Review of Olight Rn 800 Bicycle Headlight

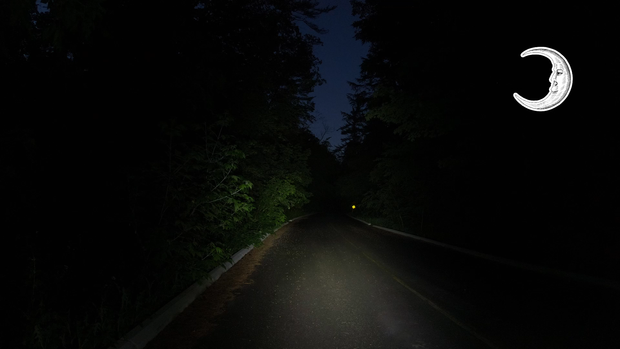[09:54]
We're going to test the light at night. The RN800 bills itself as a bicycle headlight. I'm going to test the light at all the three different light settings. The first one is going to be low at 200 lumens. Let me give you some perspective of the distance. That road sign all the way down the road on the right hand side, it's about 65 meters away from the camera. I picked this road to show you how the light performs in darkness, without any light pollution from street lights and the like. Looking at the road, it doesn't do that bad a job lighting up the roadway and things to the side of the road, like those branches on the left hand side that are encroaching on the roadway.